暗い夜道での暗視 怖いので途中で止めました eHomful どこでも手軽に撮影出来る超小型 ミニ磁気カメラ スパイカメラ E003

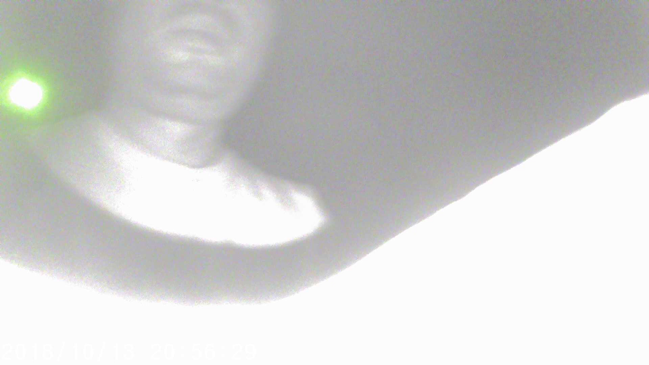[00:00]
はい、オルガンライフです。今、本当に暗闇を歩いてますね。
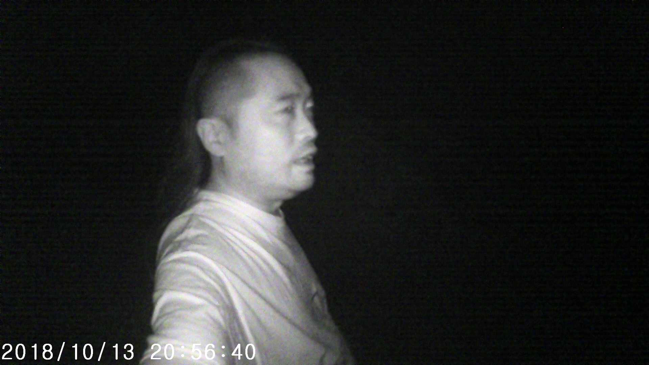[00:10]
まあ、街灯があるから、完全に暗闇とは言えない。まあ、ただちょっと怖いですけど、街灯とか何もないところ、そっちの方に行きます。ちょっと怖いですね。これ暗闇でこういう暗視ができれば、暗闇自撮りとか、そういうのできて面白そうですね。まあ、ちょっとスパイカメラですので、昼間の画質としてはあまり良くない。
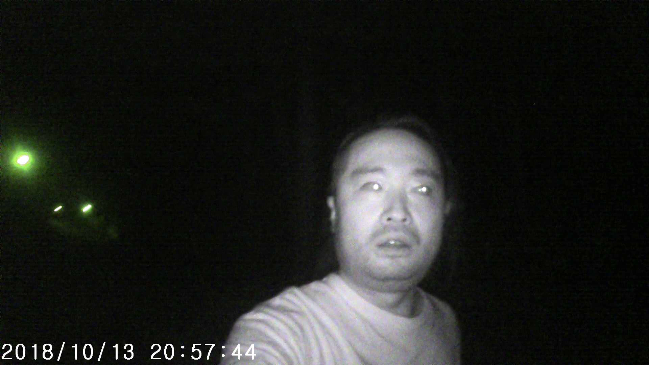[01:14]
あ、怖いですね。すごく怖いです。めちゃくちゃ怖いわ。こんなところ撮れます。なんか怖い。めっちゃ怖い。2人ぐらいいればいいんですけどね。明るいところに出て終わります。